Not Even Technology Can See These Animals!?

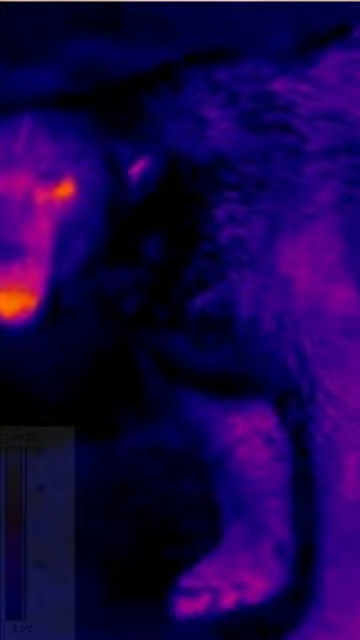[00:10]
but absorbs and traps infrared radiation, making them almost undetectable to these types of cameras. This is just one of the many incredible adaptations that polar bears have evolved to survive in their harsh Arctic environment.